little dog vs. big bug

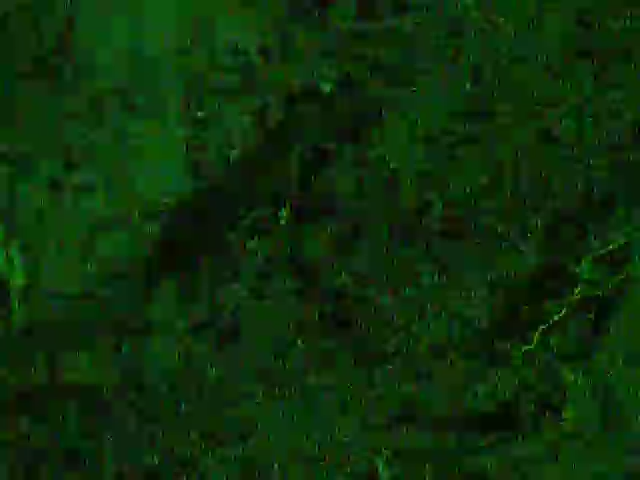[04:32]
Show him, Tiny. Boy, you digging your own grave, huh? Get him, Tiny. He's already busted his half, the wings part back there on him. He's busting pinches out of him.
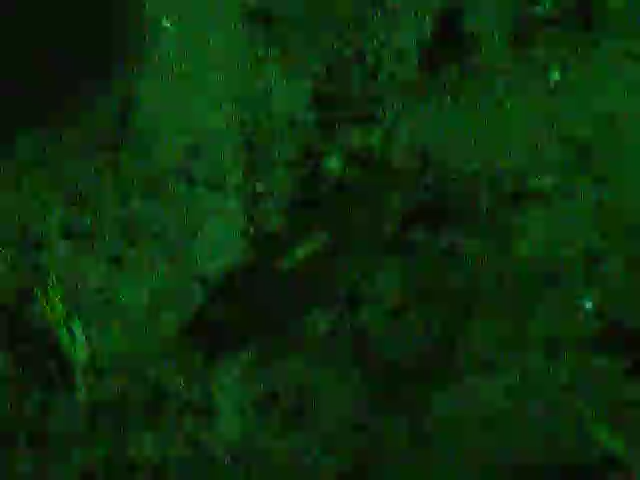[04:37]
Did you get him, Tiny? Did you get him? Grandma, Grandma, Grandma.